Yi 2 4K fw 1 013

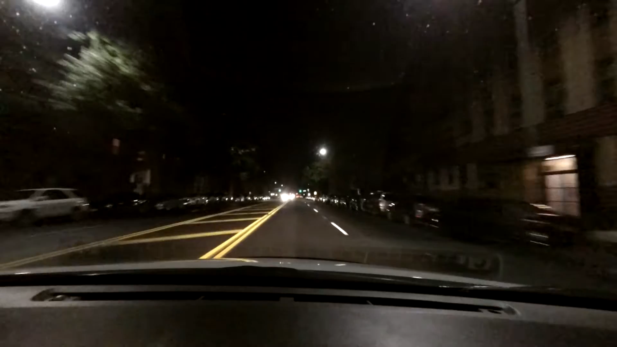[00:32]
switch to HD 1080p, 60 frames per second with the standard view wide. And that's what I like. And I also put my windshield mount in the same position, but the camera further back from the windshield due to the daytime glare that I get. So maybe this is a better picture. We'll see. Only way I could find out is observing when I edit.
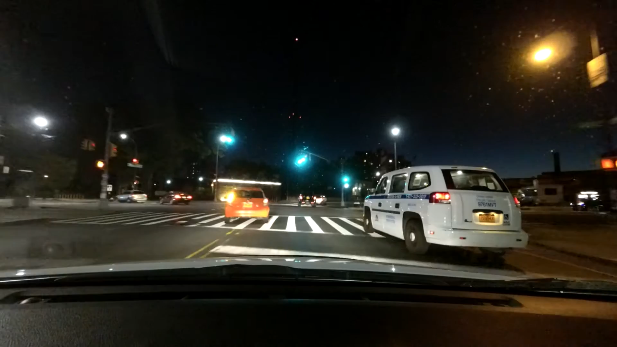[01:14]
I like that car. I seen it in person at the showcase Toyota. The Prius.
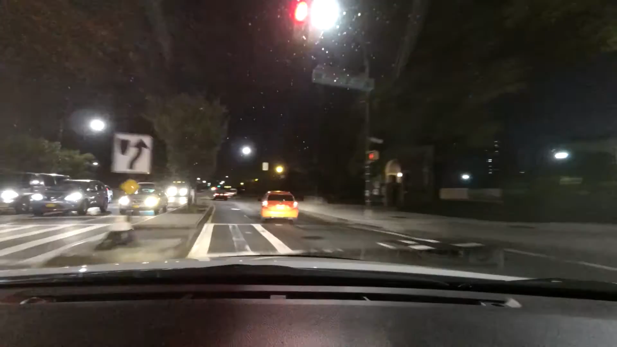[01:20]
Nice color, peachy. And the only thing I don't like about the car, they use a lot of styrofoam in the back. It's a very light car, a hybrid indeed. Very dangerous at nighttime is riding a motorcycle.
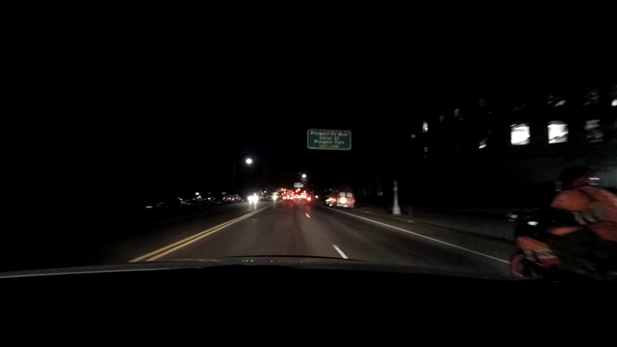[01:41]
And here's another one. And that's it. I didn't really see two. I only saw one headlight. See what they do. See if they cut in and out of the traffic to make it to the front line.
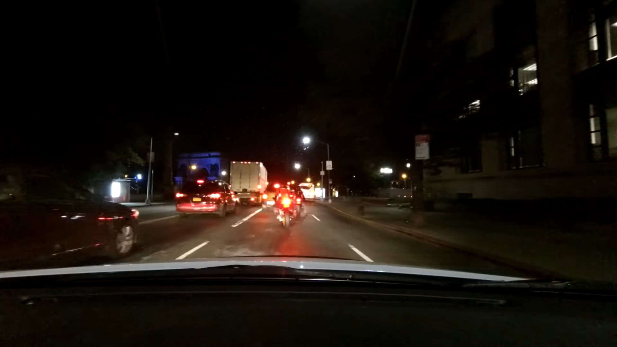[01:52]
Now these plates are a little harder to read.
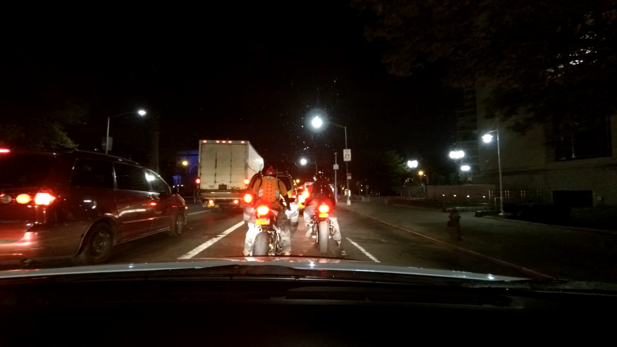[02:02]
I'm about 3 or 4 feet. And I can see a 3. The other one I really can't see because the LEDs are blinding me. My windows are clean. And the problem is I still got some,
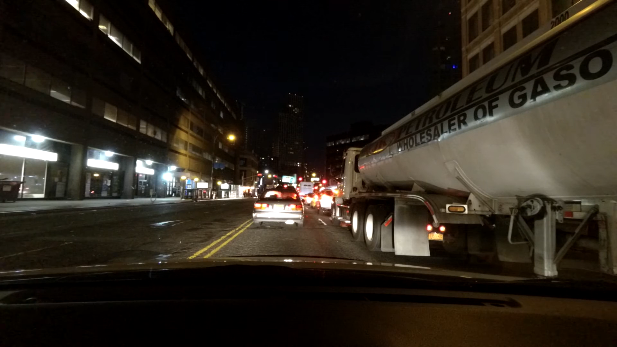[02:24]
blurriness, haziness, and the residue left over. No matter how hard I wipe them clean, they always will get dirty. I love a nice, crisp, brand new windshield. This is on the urge of getting those pitted rocks coming there sooner or later. So I do the best to get the best shots available for you. The Civic. This is a new style. We were looking into this particular car.